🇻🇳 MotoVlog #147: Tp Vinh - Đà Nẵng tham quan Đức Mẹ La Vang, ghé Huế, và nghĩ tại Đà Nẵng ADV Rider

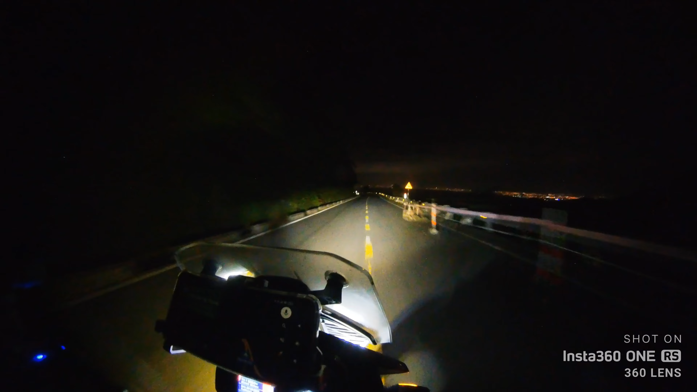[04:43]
Cái chỗ sáng sáng đèn phía xa xa đó là thành phố Đà Nẵng đó Mà mình đang vừa chỉnh định đèo Hải Vân đổ đèo xuống nè Đổ hết đèo nữa là tới thành phố Đà Nẵng luôn các bạn ơi Cảm ơn các